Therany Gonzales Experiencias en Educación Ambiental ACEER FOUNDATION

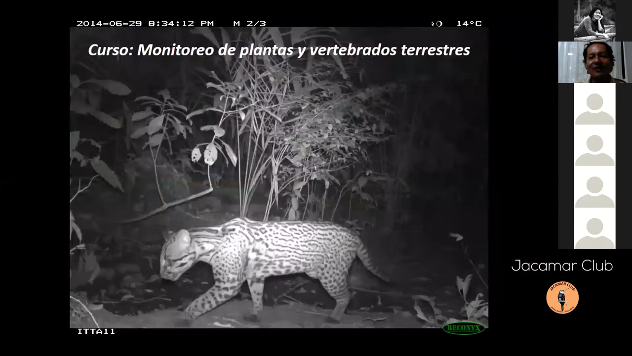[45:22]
ellas viven en el bosque de noche por ejemplo ponen cámaras trampa para ver qué fauna encontramos y esta ha sido una excelente toma en uno de los cursos en este curso